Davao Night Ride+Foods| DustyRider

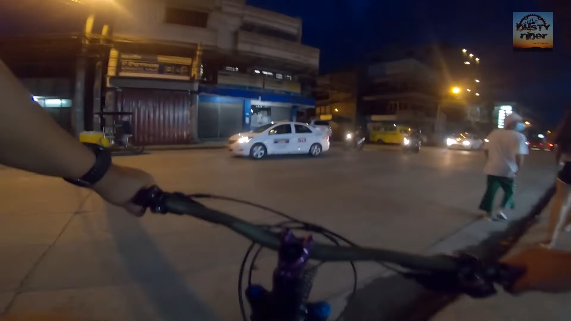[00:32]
Tayo ngayon ng ano, Pasho Street. Kasi ito yung shop ni Boss Junjun.